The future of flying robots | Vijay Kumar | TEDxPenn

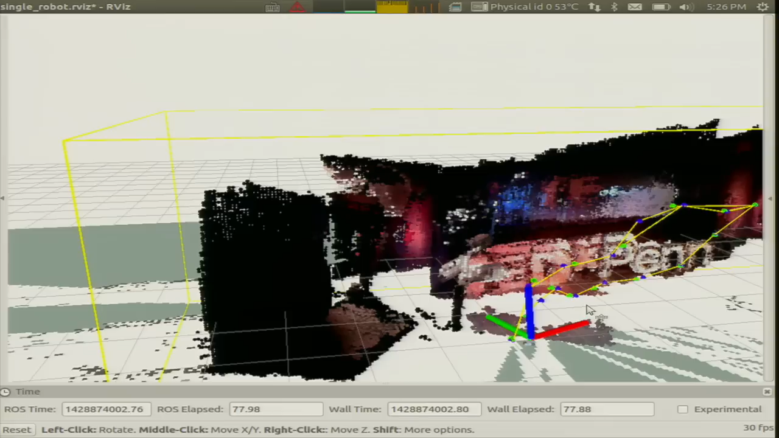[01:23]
And this map then allows a robot to understand where the obstacles are and navigate in a collision-free manner. What I want to show you next is
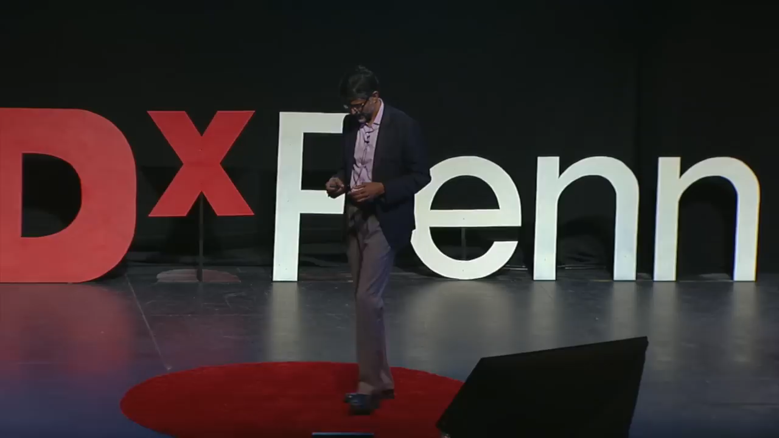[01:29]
a set of experiments we did inside our laboratory where this robot was able to go through longer distances.
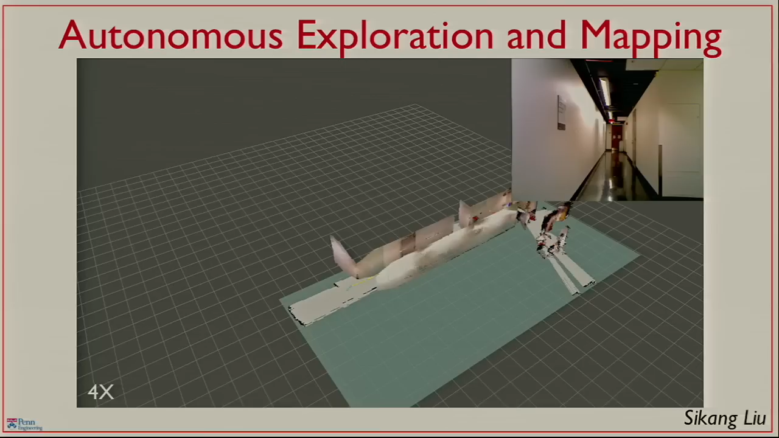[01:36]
So here you will see on the top right what the robot sees with the camera, and in the main screen,
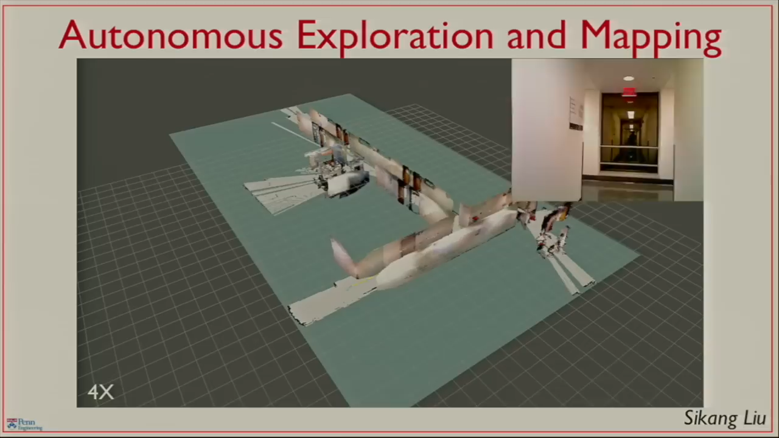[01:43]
and of course this is sped up by a factor of 4, in the main screen you'll see the map that it's building.
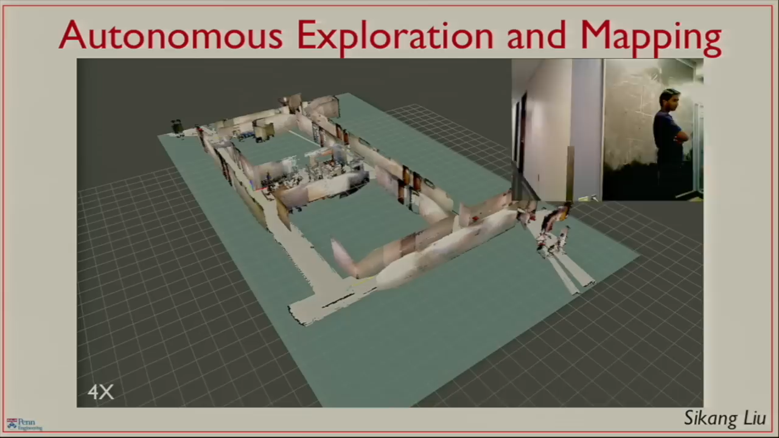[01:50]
So this is a high-resolution map of the corridor around our laboratory, and in a minute you'll see it enter our lab, which is recognizable by the clutter that you see. But the main point I want to convey to you is that these robots
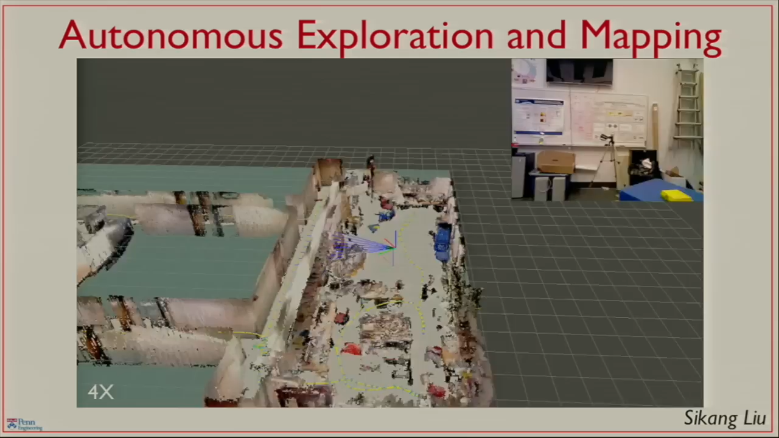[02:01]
are capable of building high-resolution map at 5 centimeters resolution, allowing somebody who is outside the lab or outside the building to deploy
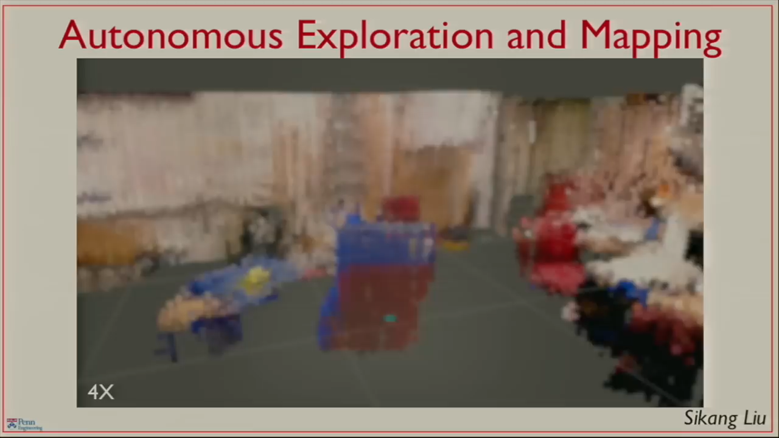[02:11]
these without actually going inside and trying to infer what happens inside the building.
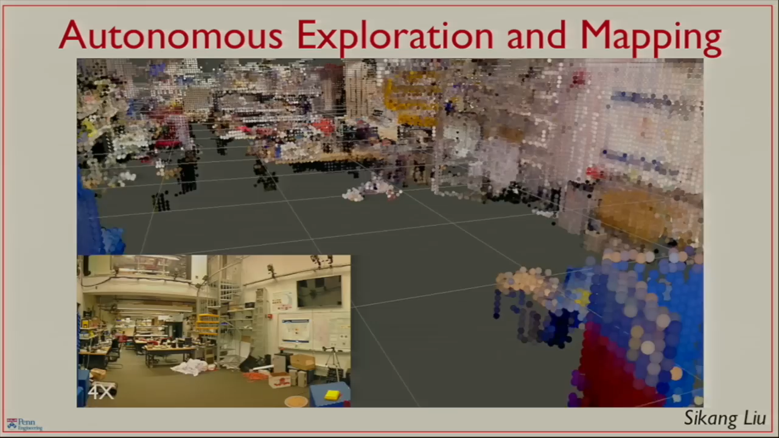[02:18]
Now, there's one problem with robots like this. The first problem is it's pretty big.
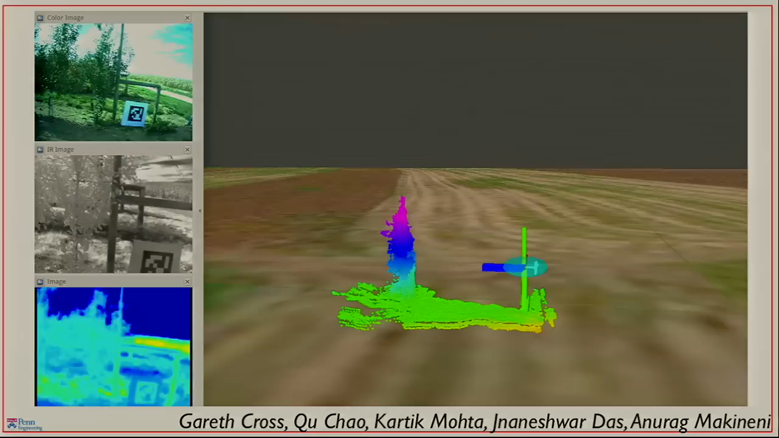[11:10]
On the top left is essentially a standard color camera. On the left center is an infrared camera, and on the bottom left is a thermal camera. And in the main panel, you're seeing a three-dimensional reconstruction of every tree in the orchard as the sensors fly right past the trees. So armed with information like this, we can do several things.
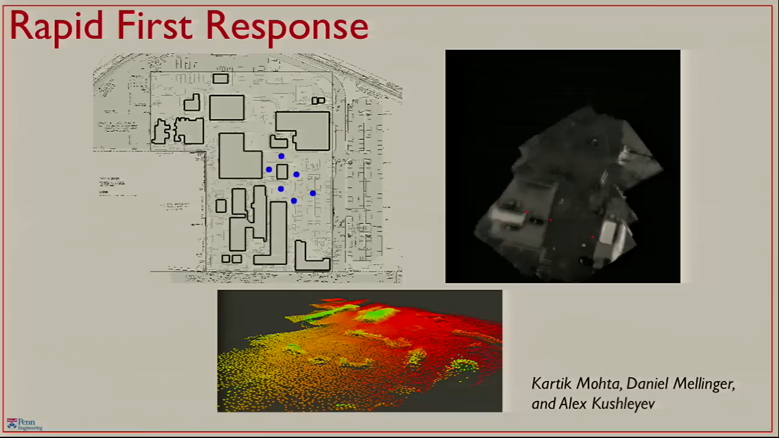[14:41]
which again gives the first responder some idea of what activity is going on in the scene. And on the bottom, you can see a three-dimensional reconstruction that can be developed on the fly.